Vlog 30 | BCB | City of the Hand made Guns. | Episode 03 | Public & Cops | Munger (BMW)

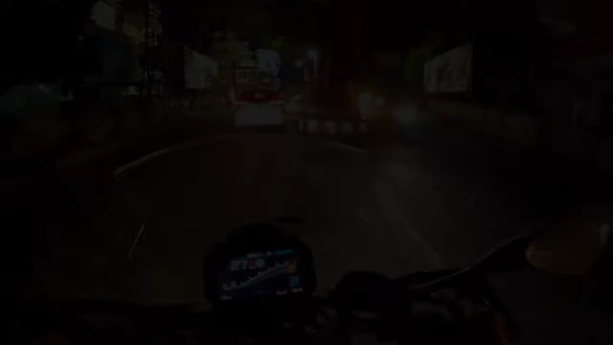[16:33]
यहां आगे से में राइटर्ड लेनी है और फिर से मैं को अंधेरे रस्तों में गुष्णा पड़ेगा अभी तक तो लाइट वाले रस्ते पे थे
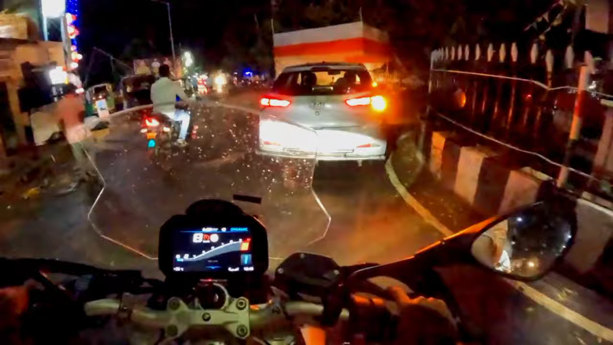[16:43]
हम नहीं है लाइट कुछ है अद तक है इस वाले रोट पर पे पेट्रोल पंप है यहां पेट्रोल भरा लेक्या है
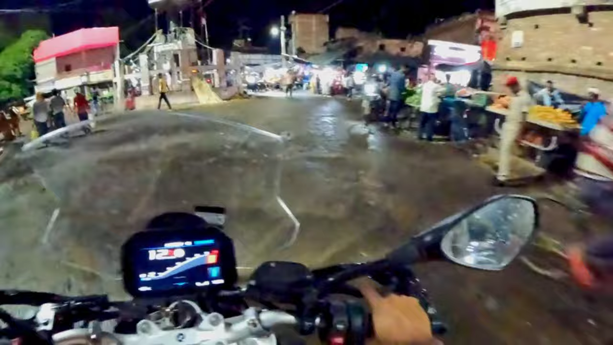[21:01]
कि जैसे कि आप देख रहे हो कि यहां से हम कहां गाड़ी घुसा है
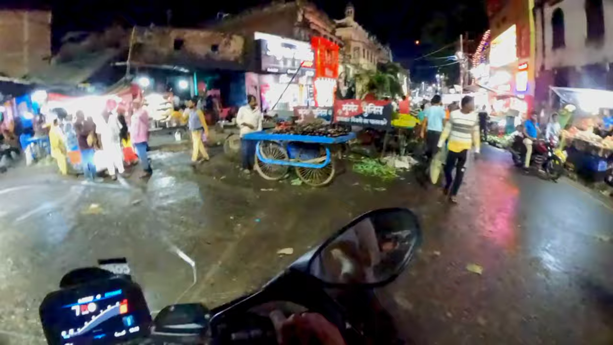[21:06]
कि अब अब अब चोड़ो कोई दूसरा रूट लेते हैं यह रूट लेने लाइक तो है नहीं आगे से दिखते हैं कहीं कुछ जाय तो कि उस राइट की जगा हम यह राइट लेकर उस जगा पर पहुशने का कोशिश करते हैं कि आप ही हावा मिल जाए
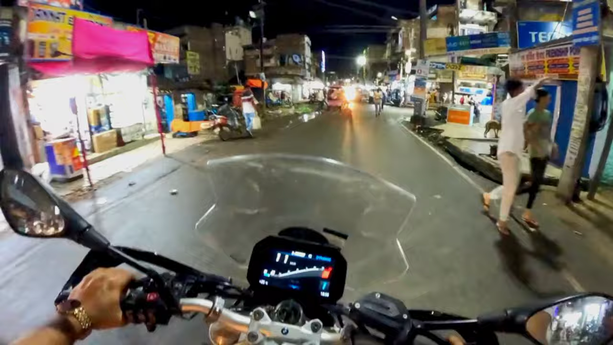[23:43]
जो है वो कितना स्मूथ हो गया अब देख सकते हो यहां से और आई टर्न लेना है अब देख
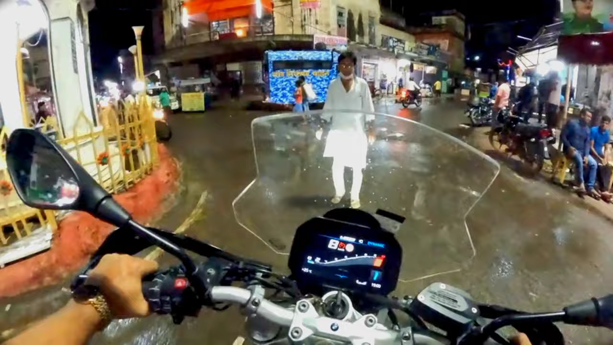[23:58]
सकते हो दंगा नियंतरन वहन वाहन वह यह तो अलगी चीज़ है यहां
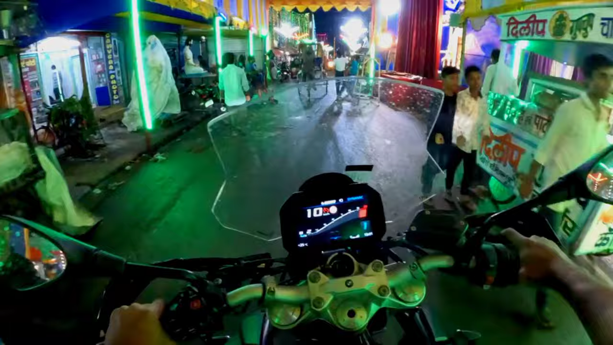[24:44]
बीच रोड पे ही, लोग अपना सौफ लगा के बैठे हैं, और दो पतली-पतली लेन बचती है, चलने के लिए, और उसी में लोग अपने बाइक से भी चल रहे हैं,
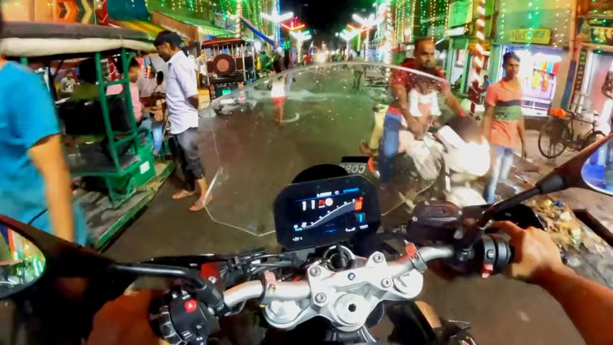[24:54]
और पैदल भी चल रहे है, पतली गली में बुस्क है,
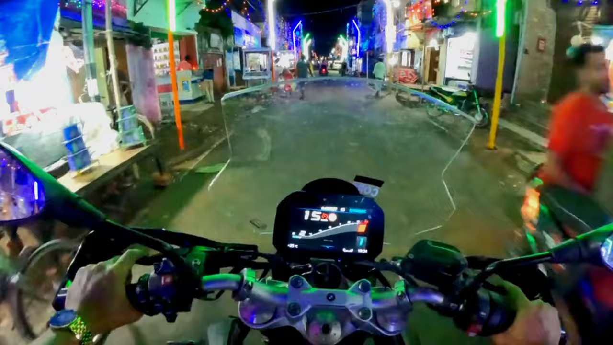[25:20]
रास्ता पहले से कम क्राउड़े दिख रहा है मेरे बिक वीकॉजव आफ टाइम और अज डिपावली भी है तो लोग हो सकते हैं अपने घरो पे एंज्वाइक कर रहे हो अब में बाइड व सकते हैं जय कर रहे हो तक भी कि अधा भाइव आ बहुत कहला दिया यार टीन